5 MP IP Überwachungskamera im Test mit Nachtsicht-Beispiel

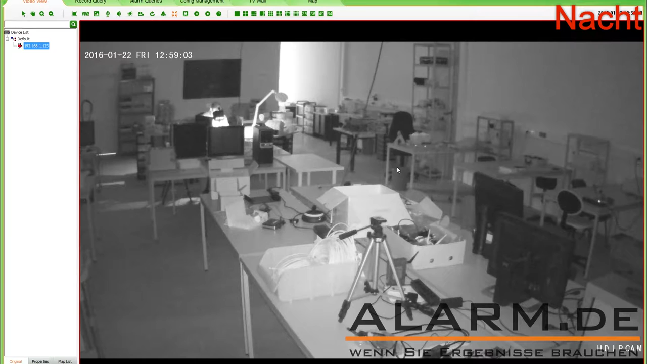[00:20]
Dabei stehen verschiedene Aufnahmemodi zur Verfügung. Manuell, per Zeitplan oder Bewegungssteuerung. Der Fernzugriff auf die Kamera ist per PC, Tablet oder Smartphone möglich.